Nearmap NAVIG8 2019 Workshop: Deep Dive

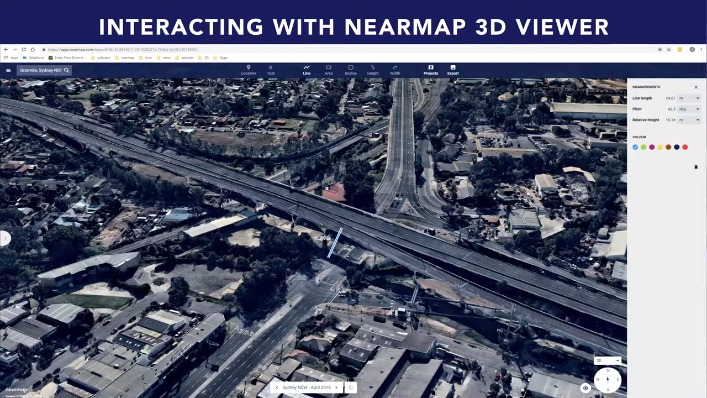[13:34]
We also have the relative height. So that's just the difference between the start and the end elevation of that measurement. And I think that's quite handy because it allows you to be almost sloppy with your measurements and you can still understand the vertical height of objects without needing to see the very bottom of the building or the very top of the corner of the gutter, for example.
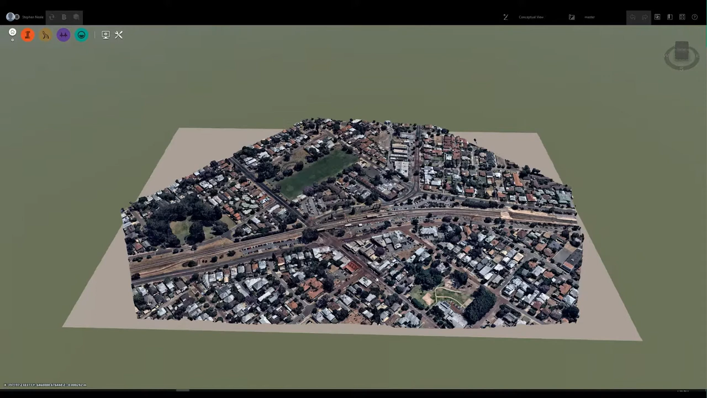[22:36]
So this is Autodesk Recap. I don't think it's a great application for visualising point clouds, but it's a necessary step to make things easier.
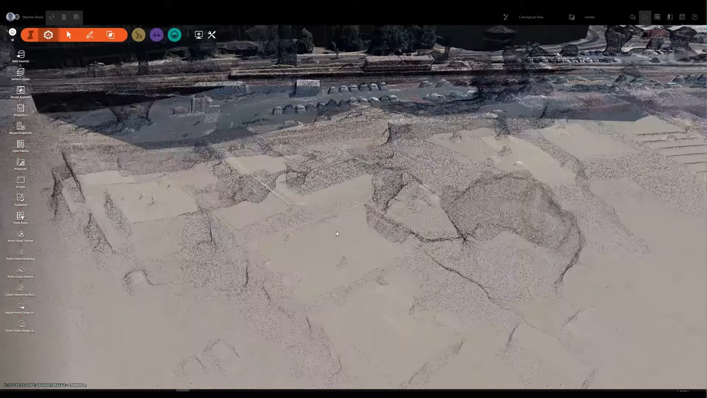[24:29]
So now it becomes evident what we're sort of dealing with here and all of our 3D products are based on a 15 centimetre GSD. So a 15 centimetre ground sampling distance.
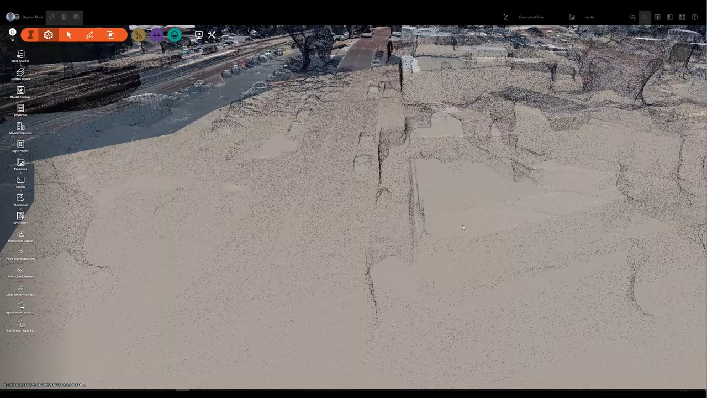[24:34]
That is the geometry that gets built in our textured mesh product.
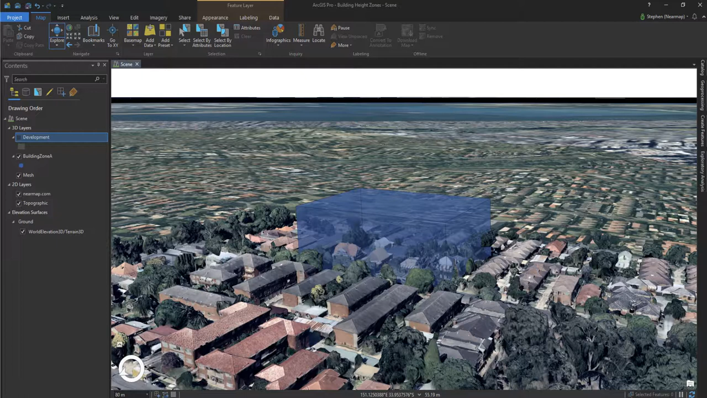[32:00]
We've extruded that up to the 33 metre OLS level. And then we can simulate what that new development will look like. So in this case it's 35 metres. It doesn't look like much on the image here, but it's about 2 metres and I did measure it. So we can start to understand the impact of a development like this. And you can do this on scale as well. And I know from having spoken to Air Services Australia that
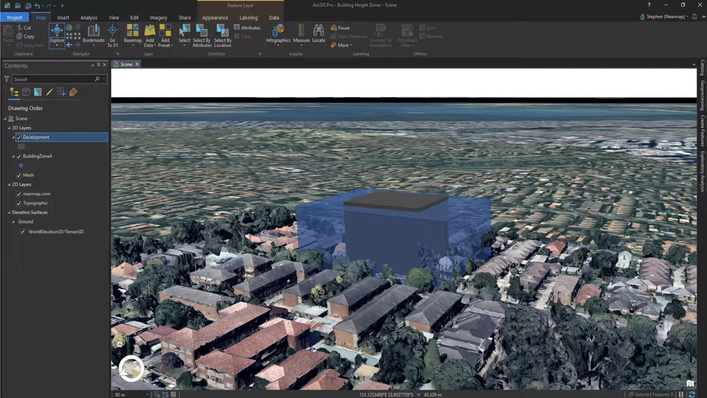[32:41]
there are non-compliant buildings that do protrude through that obstacle limitation surface. I try to look for them as I'm taking off. So that was the third scenario. And I did want to highlight once again that we're building our next set of tools. So we've got that measurement tool that's in the map browser now for interacting with our 3D content.
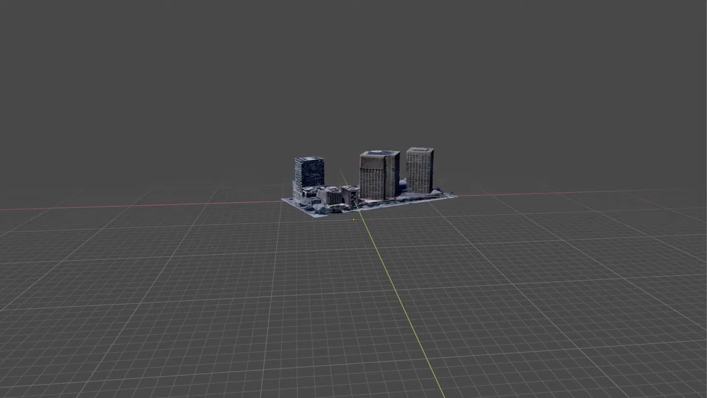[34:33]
And this is the OBJ format. I brought it into Blender and I started playing around with what's possible here.